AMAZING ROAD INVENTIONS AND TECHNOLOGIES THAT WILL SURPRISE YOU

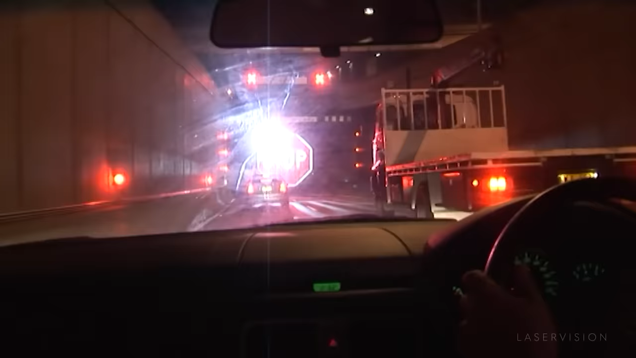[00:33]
A sensor at the tunnel's entrance checks the vehicle's height. If it's too high, a mini waterfall activates, displaying a large stop sign via laser projection.